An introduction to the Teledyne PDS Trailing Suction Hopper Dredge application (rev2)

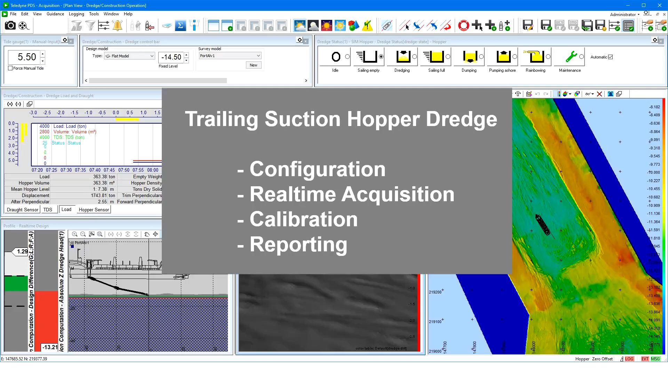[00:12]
how to set up a configuration, and the real-time acquisition with its specific views.
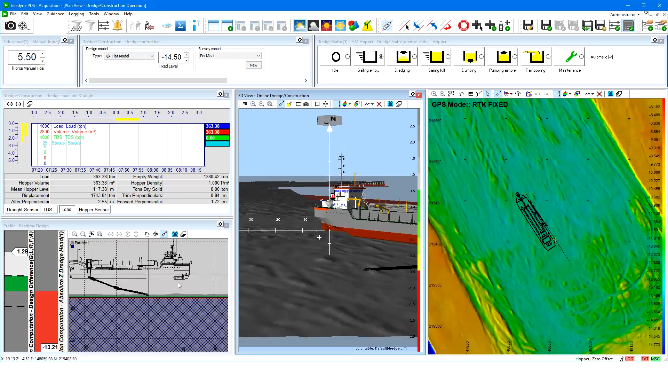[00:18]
Let's have a look to the configuration of a trailing suction hopper dredge.
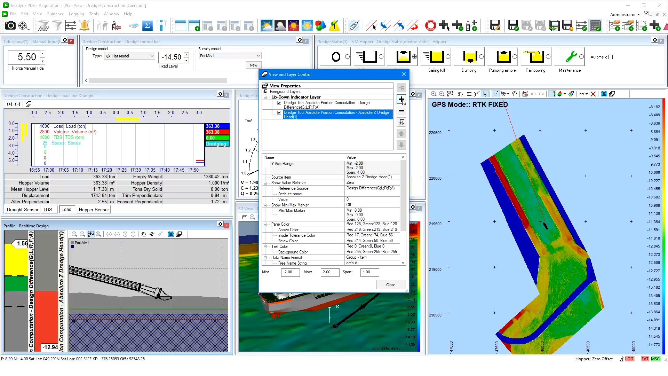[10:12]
Click on the plus or minus sign to add or remove up-down indicators. Next, the dredge control bar view. The dredge control bar view allows in quick selection of a design model and an active grid model. Next, the load and draft view.